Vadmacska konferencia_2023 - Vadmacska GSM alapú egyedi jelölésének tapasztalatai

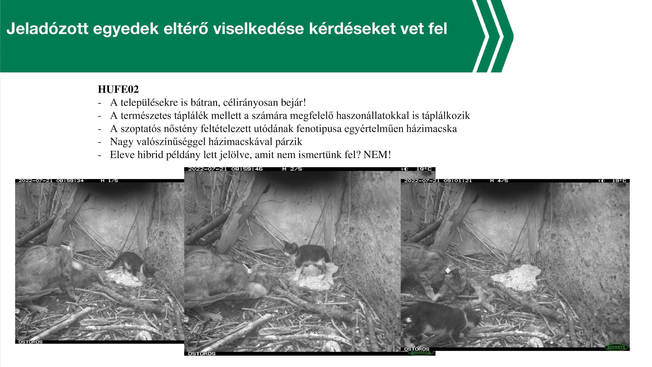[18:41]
és most a dátum, most ezt én se látom, de igazából nagyjából július elején, július 21. hordta még a táplálékot, kis nyulat, bármit a kölykének, valószínűségethetően a kölykének.